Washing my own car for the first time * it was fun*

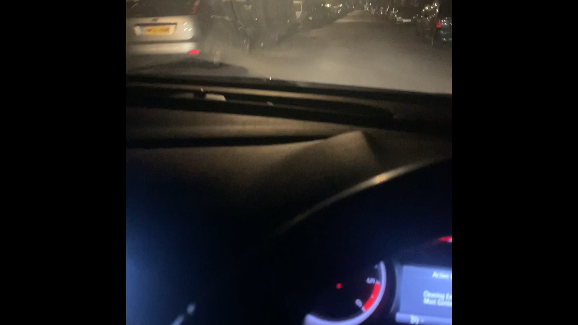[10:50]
Because my car is diesel, it needs to blow out. As I said, the mechanic says there's some stuff that's near to the engine. As I said, I don't know, because I'm not, but that's what the mechanic says. So that's why the car beep beep beep beep beep beep. Yeah, so guys, that's me going home now. So when I get to my house, I'll, so you see that little light that says continue driving,